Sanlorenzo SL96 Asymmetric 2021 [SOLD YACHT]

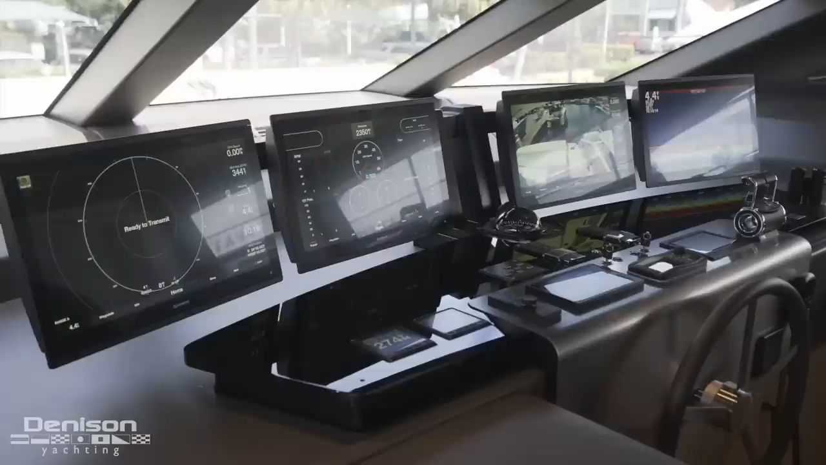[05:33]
A few important pieces of equipment below the monitors include the yacht's autopilot, a smaller Garmin multi-function display, MTU engine throttles, and bow and stern thruster joysticks.